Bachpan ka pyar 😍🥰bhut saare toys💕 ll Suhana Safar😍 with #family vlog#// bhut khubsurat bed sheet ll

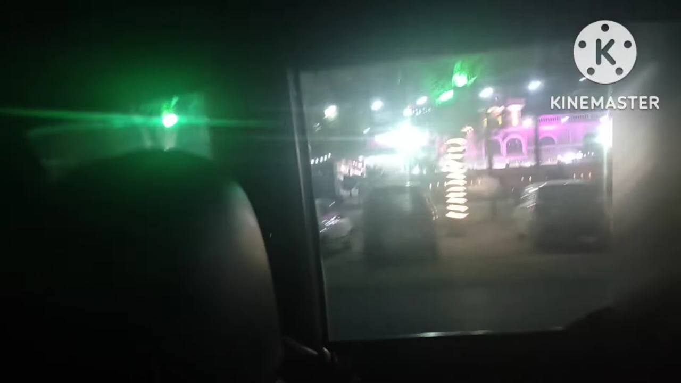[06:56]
काफी सारे मेरी जोने बहुत ही ज़धा अच्छी जो है डेकॉरेशन की हुई थी रास्ते में और